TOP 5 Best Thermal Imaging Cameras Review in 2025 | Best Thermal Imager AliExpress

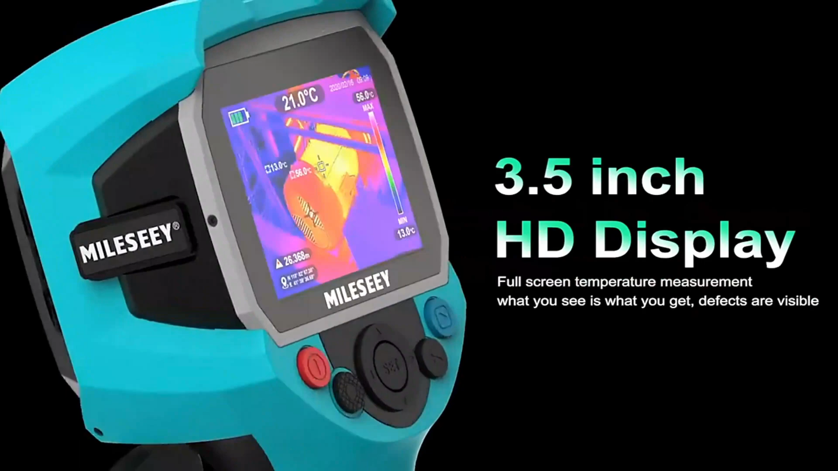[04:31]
On screen: scale bottom 13.0°C
an infrared and visible light dual camera,
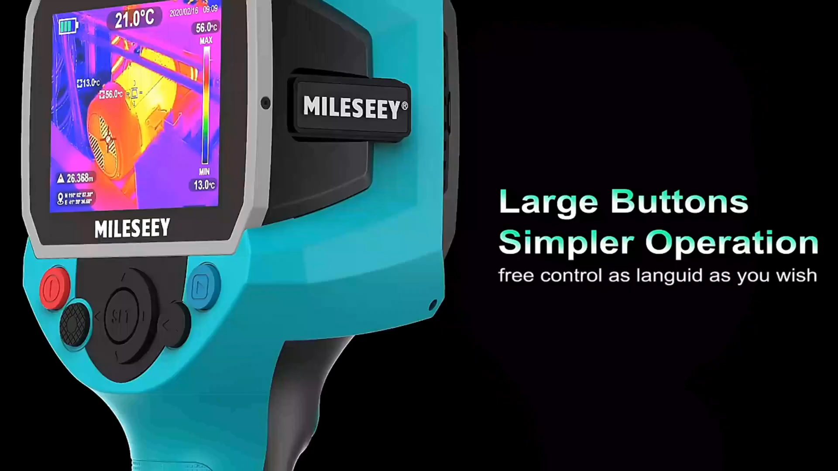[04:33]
an automatic hot and cold spot tracker, adjustable emissivity settings,
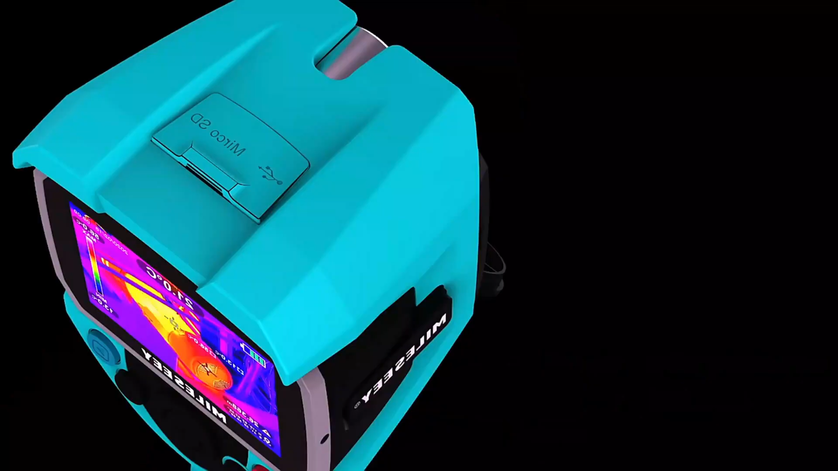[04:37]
six color palettes for comfortable viewing,
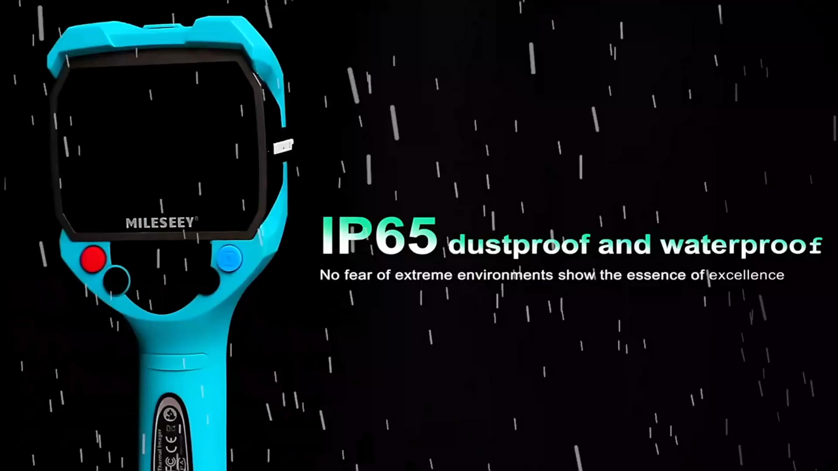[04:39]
data export and PC connectivity,
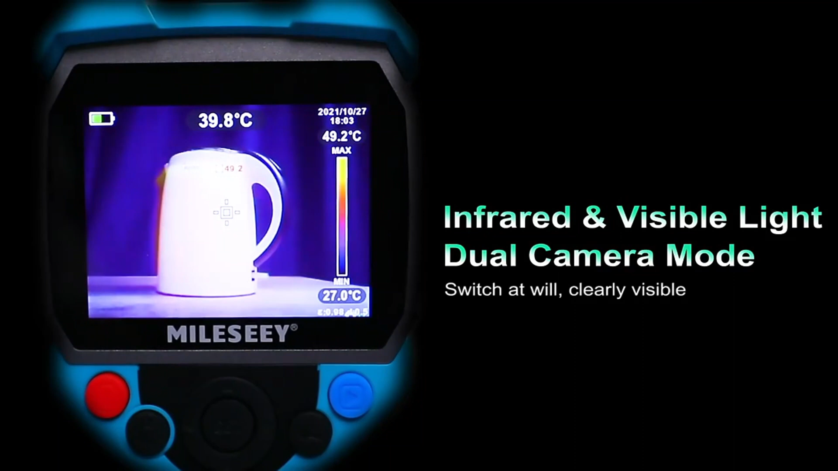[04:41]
On screen: spot 39.8°C, max 49.2°C, min 27.0°C
ample memory with 2,000 pictures, and a maximum battery life of up to 10 hours.
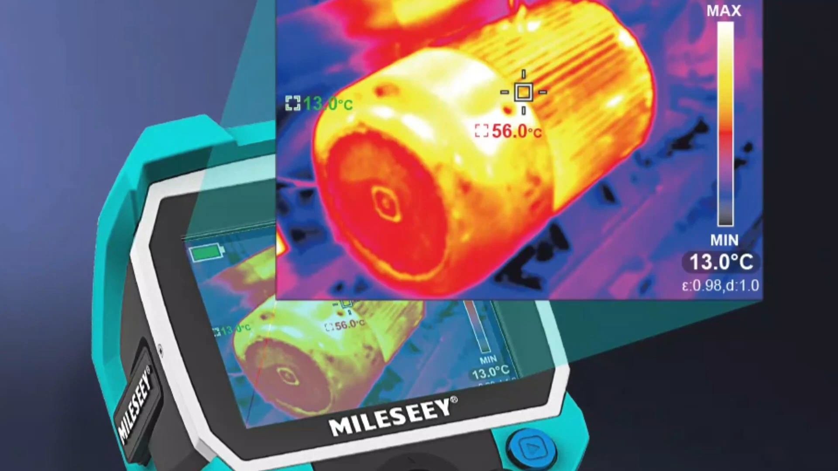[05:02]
On screen: min 13.0°C
The TR 120 also allows for data export and PC connectivity, facilitating collaborative work and comprehensive analysis.